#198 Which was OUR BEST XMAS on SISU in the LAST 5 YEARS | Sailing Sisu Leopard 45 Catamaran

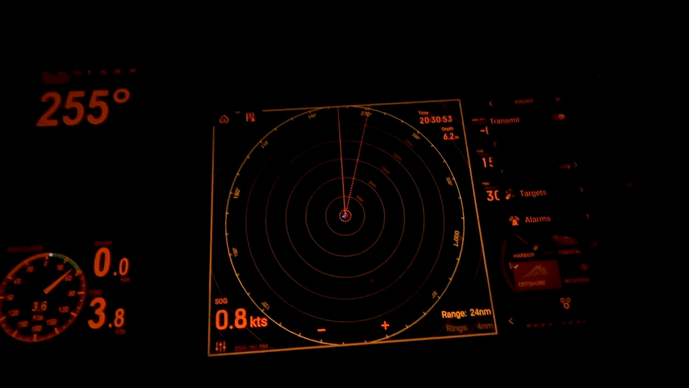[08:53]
That's it So we are now on offshore So now we will only pick up boats And hard objects Not Weather And then I go back to my charts
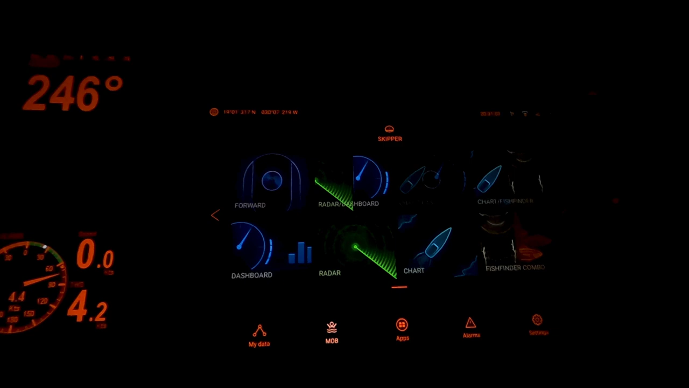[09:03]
And On a chart Ah Thank you Raymarine There goes my Night vision
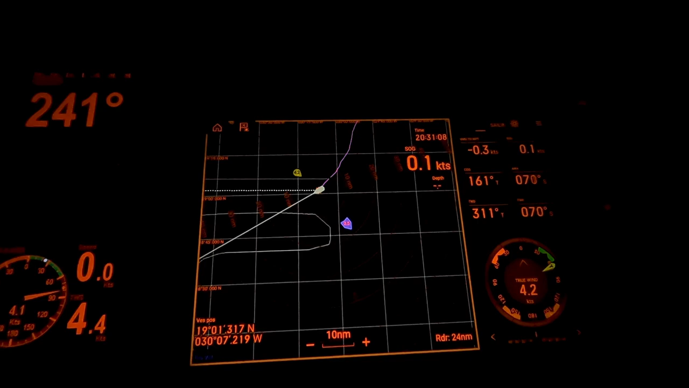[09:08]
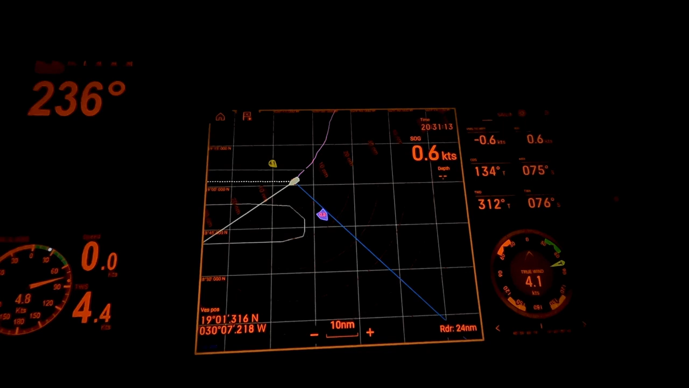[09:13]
And I've got this Fancy Night vision But It flashes So badly